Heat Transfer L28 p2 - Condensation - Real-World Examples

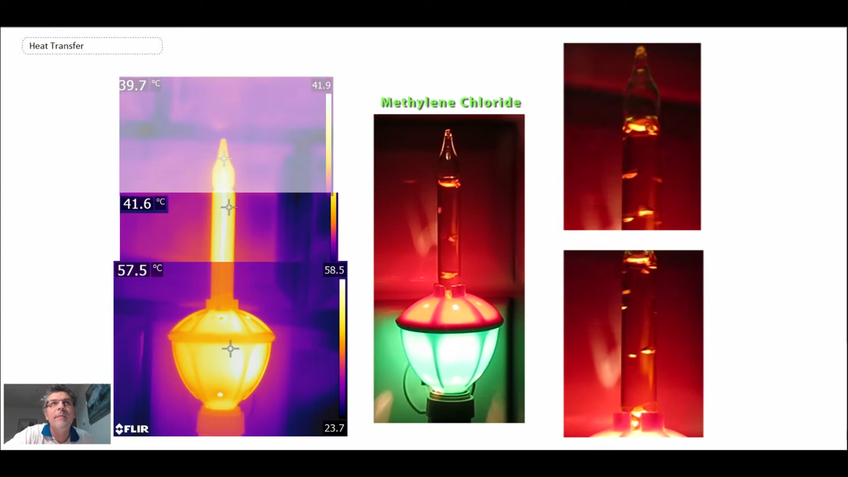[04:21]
And then at the tip, the temperature is around 39.7 degrees Celsius, and when you look at the saturation temperature for methylene chloride, it's 39.75, which agrees very, very well with what we're seeing. And so, it's because there is condensation of the methylene chloride occurring on the inside of the tip,
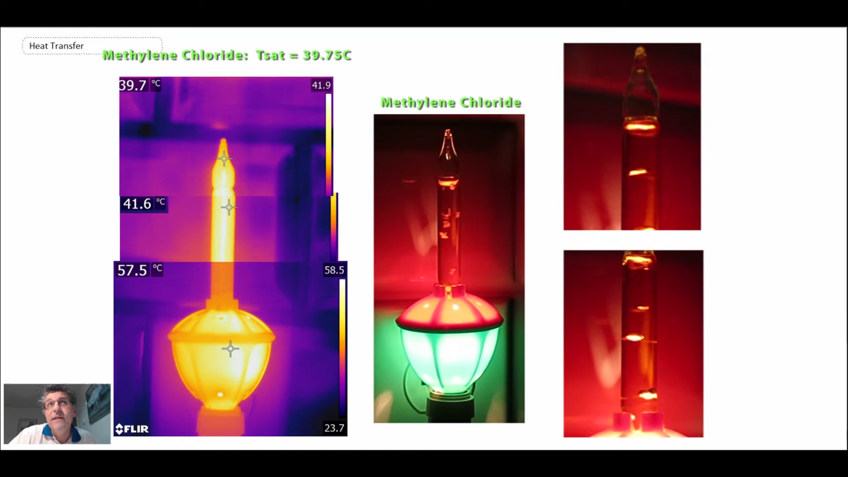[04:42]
and it would make sense that we would be measuring the saturation temperature within that device.
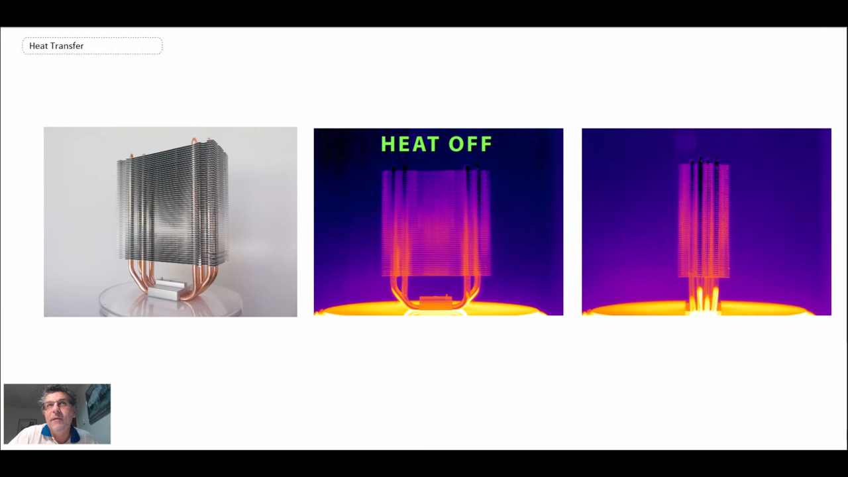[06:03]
And then when you look at the heat off, what's happening is that the fluid in the pipes is cooling off due to the fins, and so you can see the fact that the temperature drops as the pipes go to a lower and lower temperature.
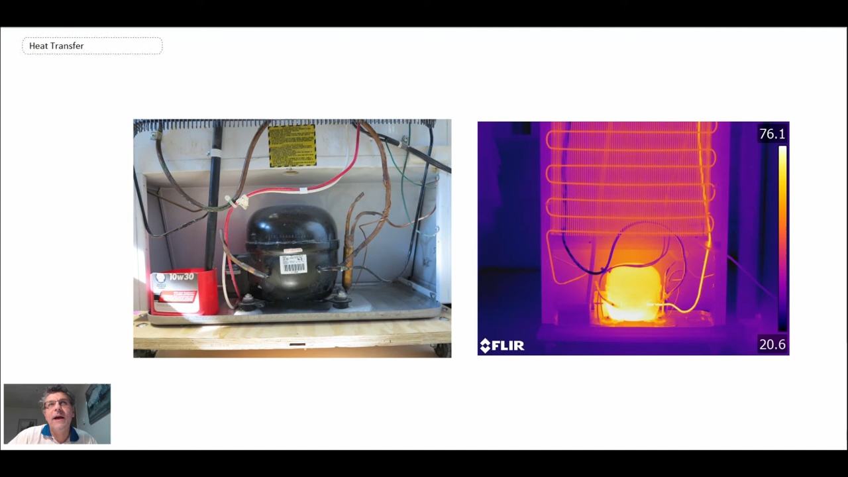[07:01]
Now, another application that we have for condensing is in refrigeration, and so here is a picture of a refrigerator. It's an older-fashioned refrigerator where we have coils on the back, but what's happening on the inside of those coils is we have condensation occurring. So the refrigerant becomes a superheated vapor after the compression process, and then we reject heat, and it's going through a condensing process,
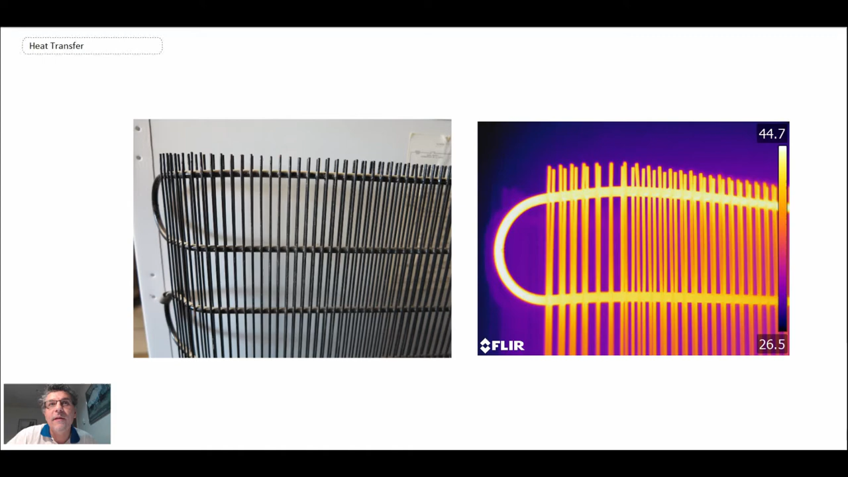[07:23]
and so that's essentially what we're looking at as the refrigerant flows through those coils. And so that would be where you have condensation on the tube side. The condensation is occurring within the tube, and it's going from being a superheated vapor down to the saturation temperature, and then it would go through a phase change, and then you would have a liquid coming out at the bottom. But that is typically the cycle used for any kind of refrigeration system.
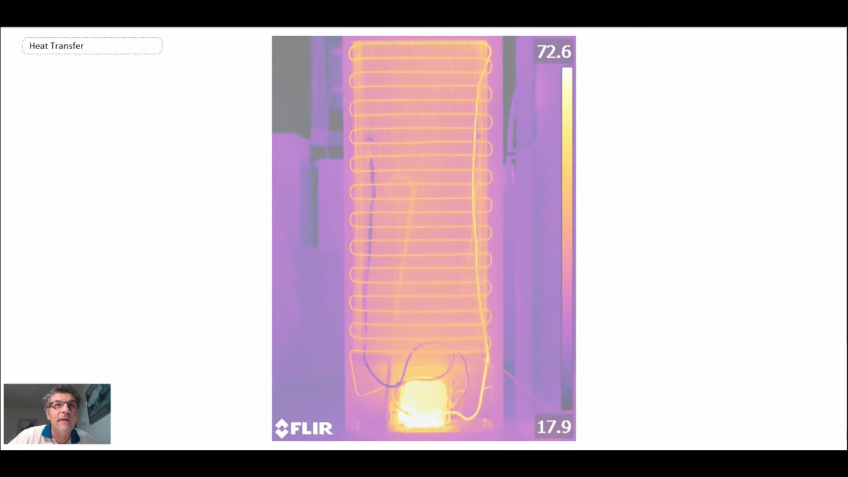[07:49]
And then finally, in the last application that we're going to look at are very large-scale industrial condensing units.